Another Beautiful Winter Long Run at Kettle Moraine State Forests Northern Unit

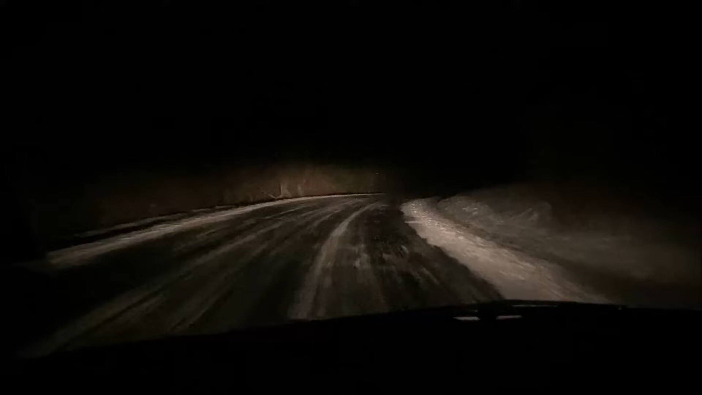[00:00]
Good morning, guys. We are out here at Kettle Moraine's Northern Unit. It's about an hour away from where I live here, way back in the boonies. We're out here to do a 12-mile long run, and oh boy, is it cold. We're looking at about negative 12 right now. Roads are just full of black ice. You've got to be very careful out here. A lot of elevation gain here. That's why I traveled this far to get these runs in.